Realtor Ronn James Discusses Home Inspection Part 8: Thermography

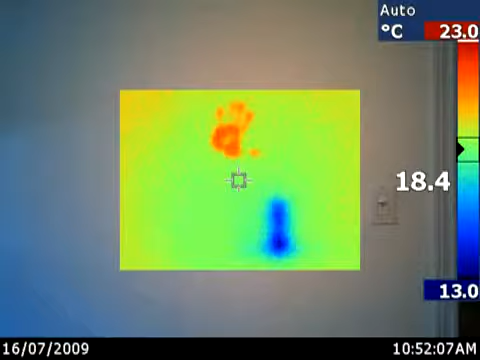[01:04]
On screen: spot 18.4°C, scale top 23.0°C, scale bottom 13.0°C
That is actually a bottle of cold water behind that drywall.
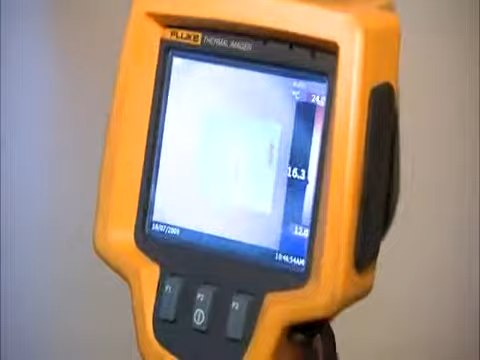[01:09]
Now, that's just to give you a visual example. Another one is if you just come and stand beside me for a second.
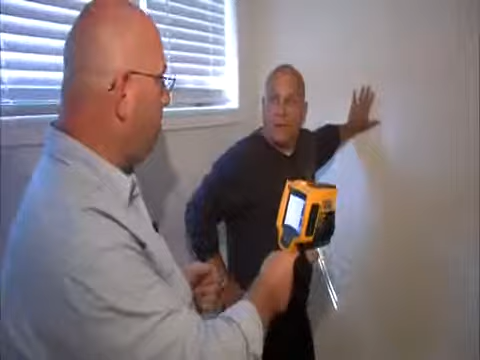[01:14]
I see you're holding up the wall, but I'd like to show you the other side of the spectrum. Wow. You can actually do that? Well, let's come over here and let me show you where your hand is.
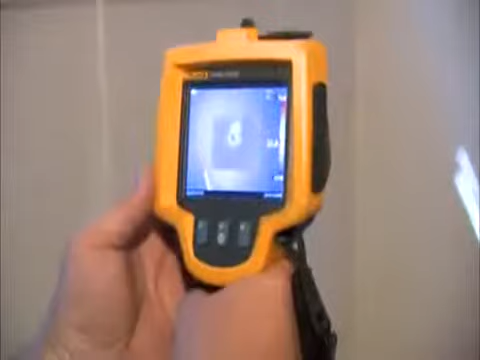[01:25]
You can clearly see quite a lovely hand print that you left behind. And that will stay there for quite some time.
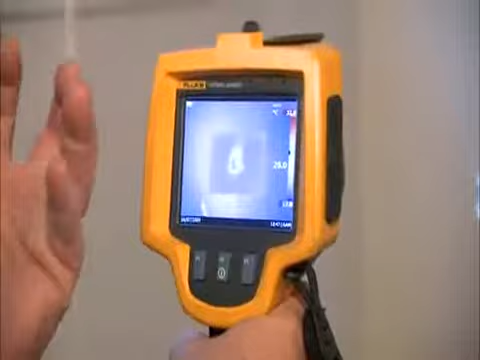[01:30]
So what this camera does is it finds those temperature variances. Now, it's not obviously just a fancy, you know, thermometer.
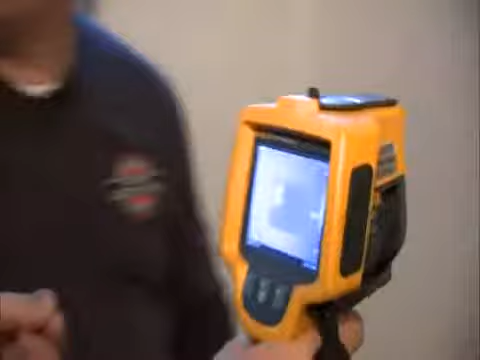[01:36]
It sees the temperatures behind the walls or the floors that may be there for moisture.
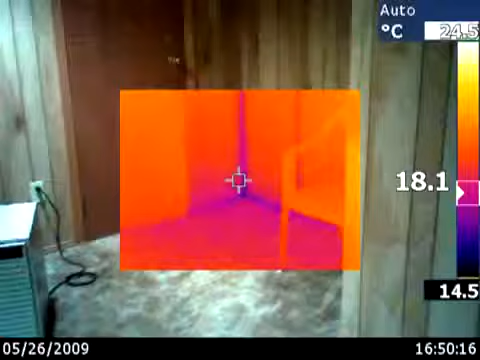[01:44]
On screen: spot 18.1°C, scale bottom 14.5°C
It could be there for more heating electrical. Wow, that would be important. Yeah, absolutely. These cameras, for instance, radiant heating in ceilings and floors,
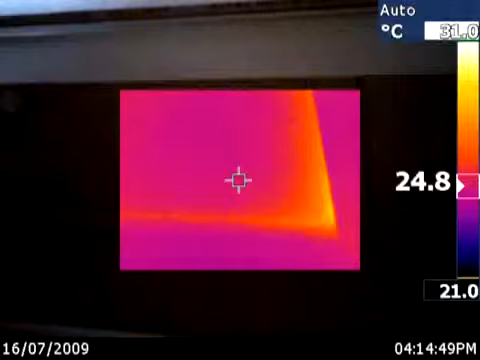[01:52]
On screen: spot 24.8°C, scale bottom 21.0°C
it'll see the lines because of the temperature variance and actually turns it into a visual.
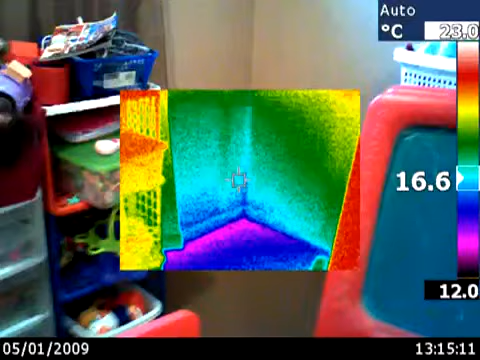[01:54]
On screen: spot 16.6°C, scale bottom 12.0°C
So if there was a break there, we'd be able to see exactly where that break was as opposed to tearing up a whole floor to get to it.